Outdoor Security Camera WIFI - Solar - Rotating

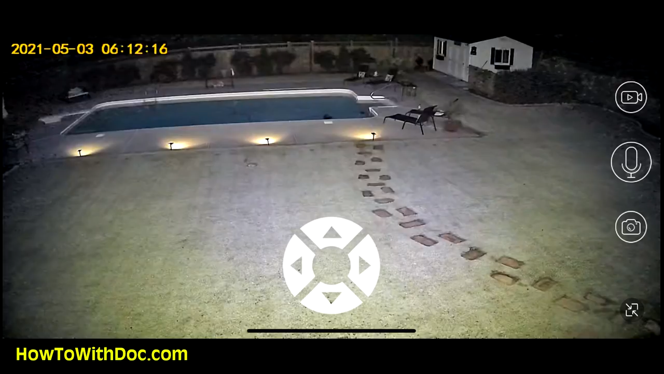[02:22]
this morning and you can see that the infrared output of this camera is very strong there are no lights on except for those pool lights and you can see the fence has a great nighttime vision infrared I will say that so like I said